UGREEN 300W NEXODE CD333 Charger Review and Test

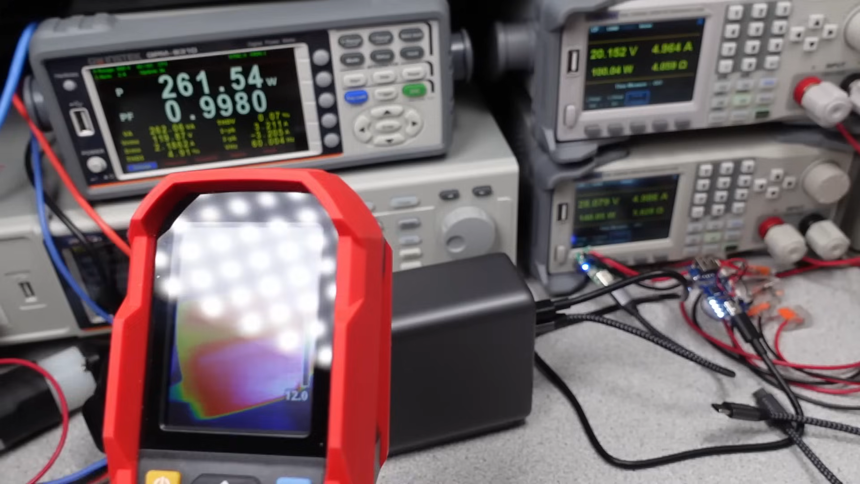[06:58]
They got hotter than the sun but they work for now. This one however protects after half an hour at 300 watts.
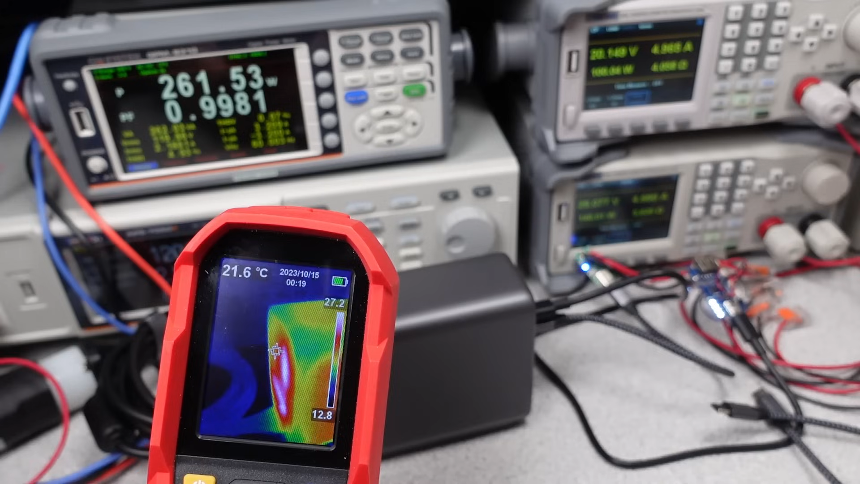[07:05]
On screen: spot 21.6°C
The power level appears to drop to about 100 watts functionally until things cool down. The case never got that hot but internally it just couldn't get that heat out. Once it got hot it stayed hot for a long time afterwards. This seems pretty similar to other power banks too from Ugreen. None of these chargers are really rated for continuous duty but this one less so than others. Time to compare the data.
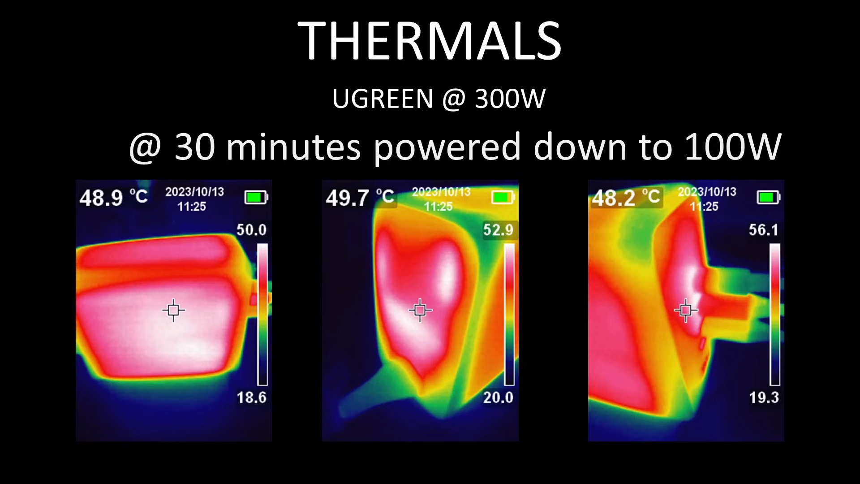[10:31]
So it does shut down at full load at about a half hour. The power seems to be about a hundred watts until things cool back down. With all this thermal mass in this thing it takes a long time to cool back down.